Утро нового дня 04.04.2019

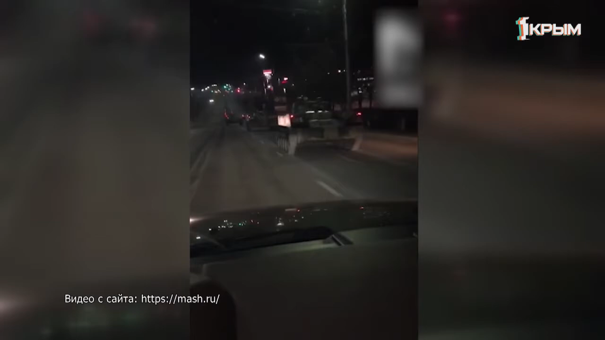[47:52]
Тули, автомобилист, попал в колонну военной техники. Пользователи сети шутят, что только у нас можно оказаться в пробке рядом с танком и БТРом.